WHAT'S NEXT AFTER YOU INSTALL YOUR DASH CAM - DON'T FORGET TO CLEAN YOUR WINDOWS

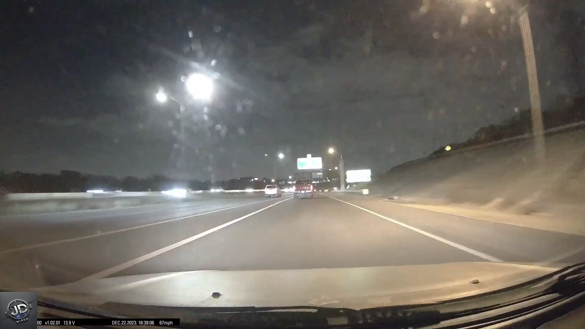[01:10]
Glare or reflections caused by dirty windows can significantly impact the quality of your recording footage,
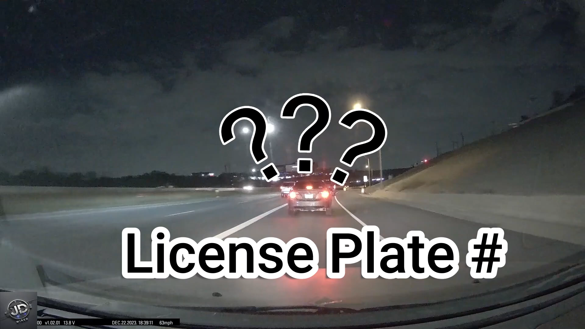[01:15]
making it difficult to see details or to analyze the events captured.
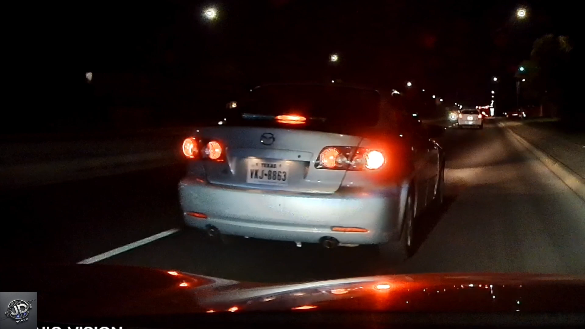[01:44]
There will be no smudges, dirt marks, or windshield wipers residue in your recording. This is the reason why you have a DASCAM.